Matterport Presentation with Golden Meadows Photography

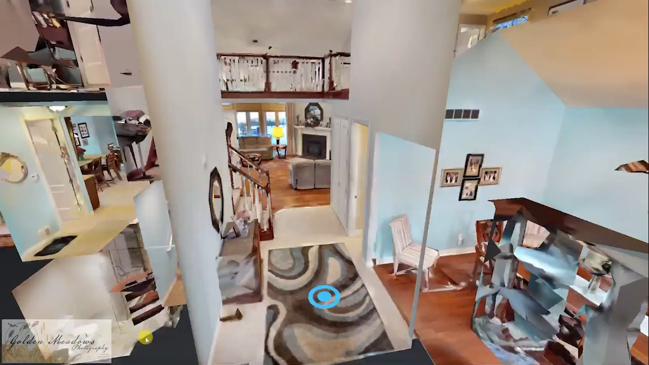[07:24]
If we go ahead and click on the floor plan icon, you can also see the floor plan view, which gives a top-down view of the property.